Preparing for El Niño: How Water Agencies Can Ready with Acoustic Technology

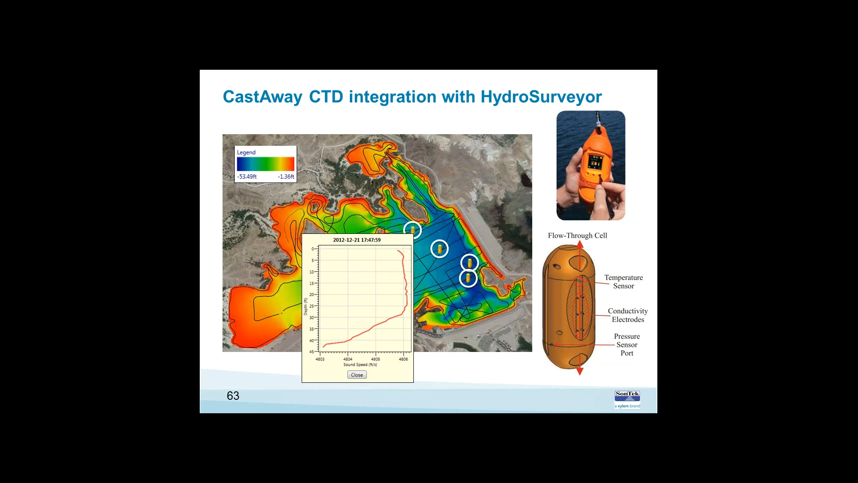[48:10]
So why this is really important with the HydroSurveyor software is that it's going to actually correct for the sound speed, and that's going to give you an even more accurate bathymetry. So during the survey, as we're collecting our bathymetry data, we are deploying the Castaway periodically.